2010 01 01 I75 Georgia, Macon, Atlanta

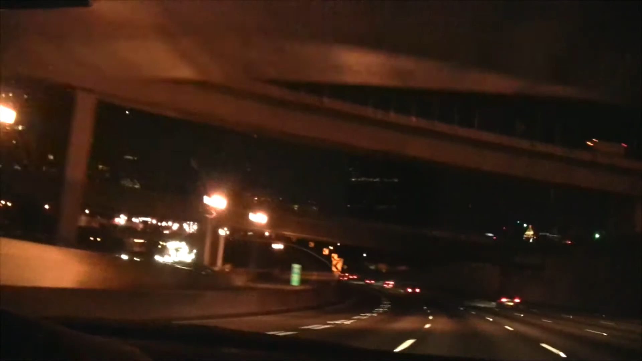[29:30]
Ale ładnie, zgrabnie, korków nie ma. Przed nami niby gęsto, ale... Ale jedzie. Ale jedzie. Oto jakiś fajny ten widok. W
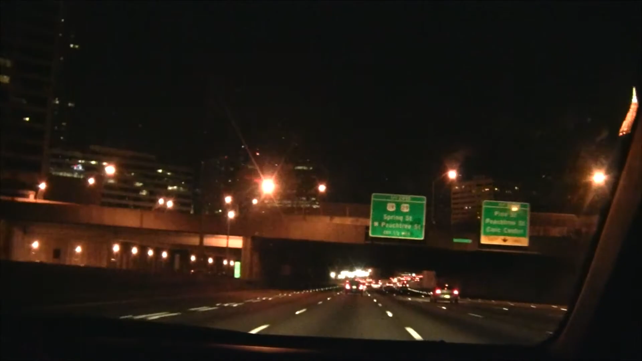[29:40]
tej chwili 64 na godzinę, no to w kilometrach około 100, ciutkę ponad 100. No w tej chwili mam 56, no. 50 mil na godzinę to jest 80 km na godzinę. Jakiś garaż, to na pewno jest garaż. Tyle żarówek to może mieć tylko i wyłącznie garaż.